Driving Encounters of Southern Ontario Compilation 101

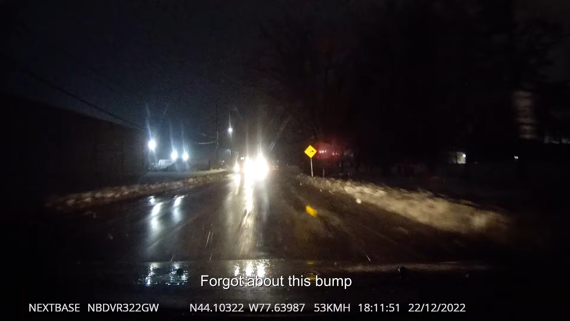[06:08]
Oh, yeah, Ottawa's kind of cool, you got the country right there. Fuck him. Yeah, this road is terrible. Wow. There's a tree in the Grand Hotel, down the park as well.